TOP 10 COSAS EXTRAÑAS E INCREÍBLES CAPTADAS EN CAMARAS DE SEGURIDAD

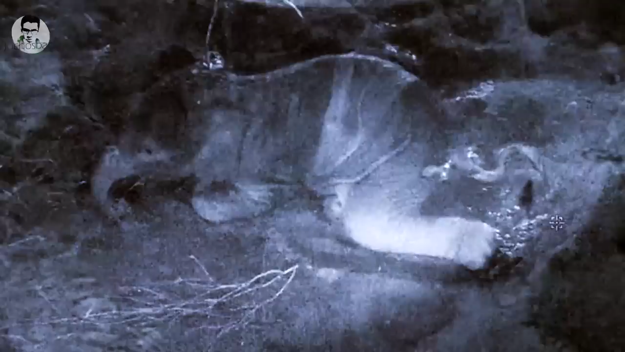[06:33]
En esta oportunidad vemos como un pequeño perrito está del todo tranquilo en la calle. Cuando de pronto, un guepardo empieza a acecharlos sigilosamente.
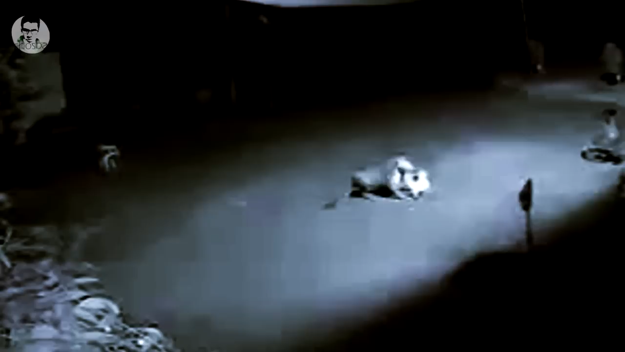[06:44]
Lamentablemente no hay nada que el perrito pueda hacer, el ataque del guepardo es mortal. Hay que tener más cuidado con nuestras mascotas, no lo olviden. Número 4.